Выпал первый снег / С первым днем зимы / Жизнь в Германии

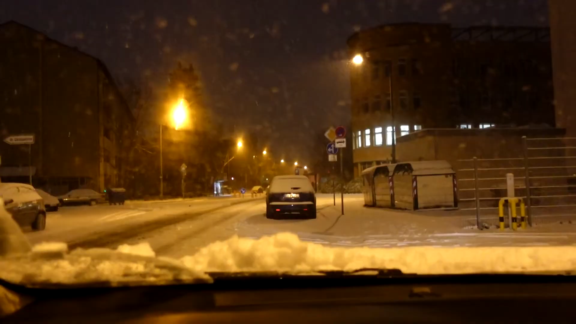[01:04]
но ребята снега навалило у разгребал машину но зато классное ощущение такое бодрящее что вот наконец-то зима пришла в германию 0 сразу теплее стало как снег выпал все супер красота поедем ухты